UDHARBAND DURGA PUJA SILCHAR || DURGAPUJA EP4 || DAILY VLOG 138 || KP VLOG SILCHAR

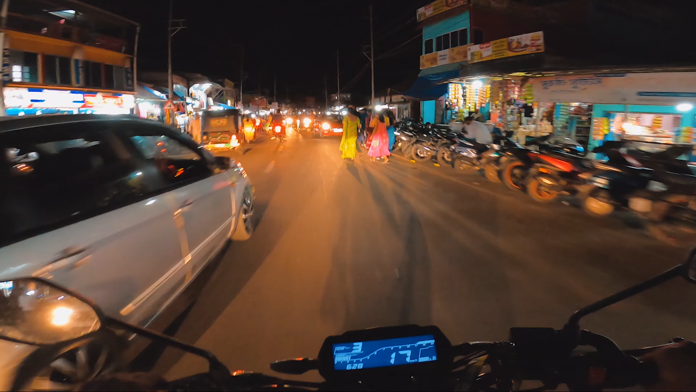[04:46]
गाइज, अभी हम लोग उदरबंद पहुंच चुके हैं एंड यहां से जो है लेफ्ट टर्न लेना है हम लोगों को उदरबंद के लिए। पर मुझे एक शॉर्टकट मालूम है तो मैं ट्राई करूंगा उस शॉर्टकट से जाने का।
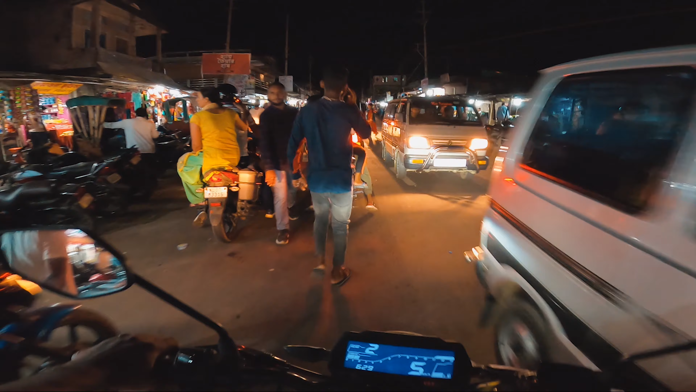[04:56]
वो शॉर्टकट जो है थोड़ा आगे है वो शॉर्टकट पे हम लोग घुस चुके हैं।
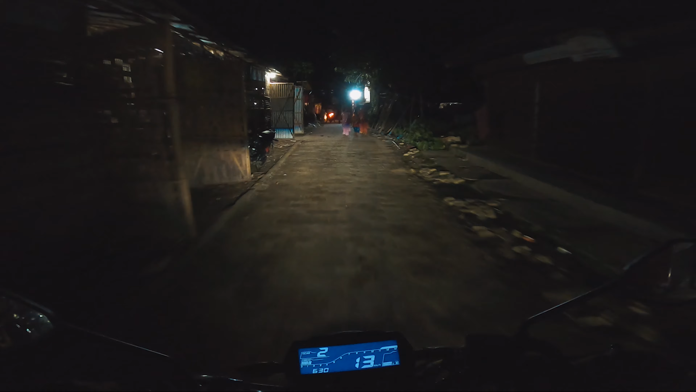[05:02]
कोई बोल रहा था कि सामने रास्ता बंद है, सच में बंद है भाई।
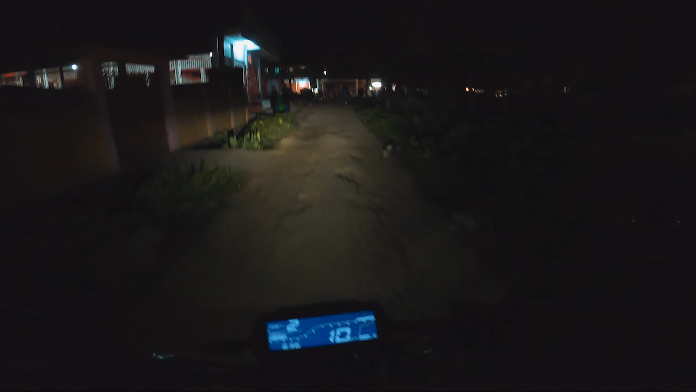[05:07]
ओ शिट, शॉर्टकट शॉर्टकट शॉर्टकट मार के हम लोग आ गए हैं उधर बंद का मेन रोड, जहाँ से हम लोग डायरेक्टली जा सकते पूजा पे। लेट्स गो गाइस, लेट्स गो।
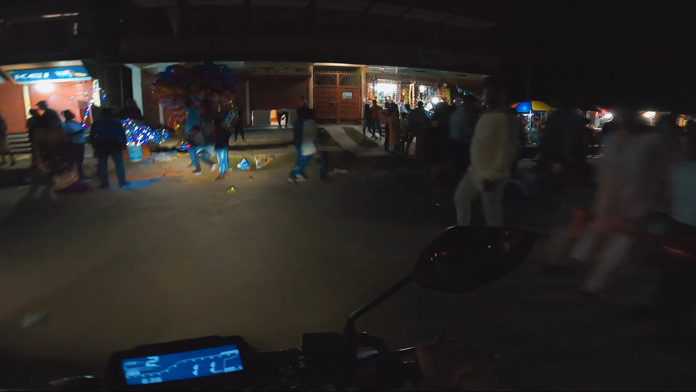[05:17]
ये देखो गाइस कमाल, इसे बोलते हैं कमाल। चारों ओर लोग जा रहे हैं और हम लोग बीच में बाइक पे।
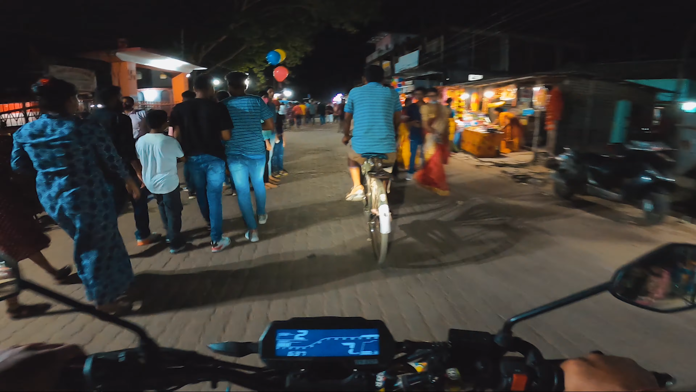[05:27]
वी आर सो यूनिक ना। ओ भाई,
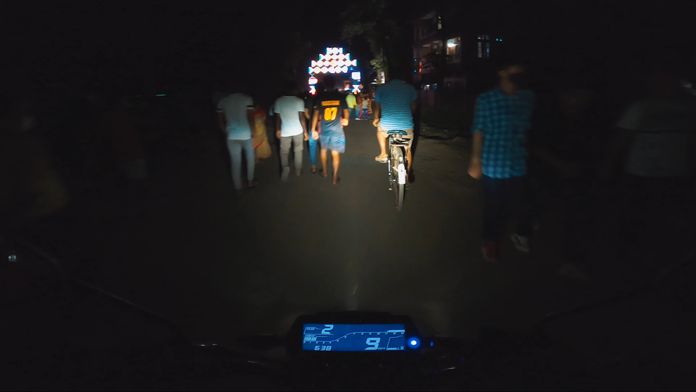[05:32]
हम लोग पूरा रास्ते के बीच में चल रहे हैं, पूरा बीच पे, एंड चारों ओर लोग ही लोग। आ गए हम लोग, आ गए। ये रहा इसका पहला गेट, अभी हम लोग पहला गेट पास करेंगे, उसके बाद ही आई गेस मुझे लाइट्स वगैरह दिखाई दे रहे हैं, वहीं पर ही है।